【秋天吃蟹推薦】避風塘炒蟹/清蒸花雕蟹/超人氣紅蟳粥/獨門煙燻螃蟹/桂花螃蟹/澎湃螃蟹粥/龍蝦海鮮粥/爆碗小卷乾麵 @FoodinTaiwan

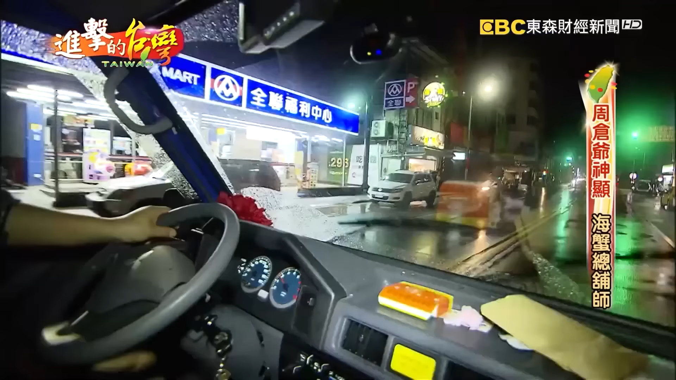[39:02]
半夜12点了，那我们跟着简胜峰来到这里，主要就是等着他岳父的捕蟹船即将呢到岸。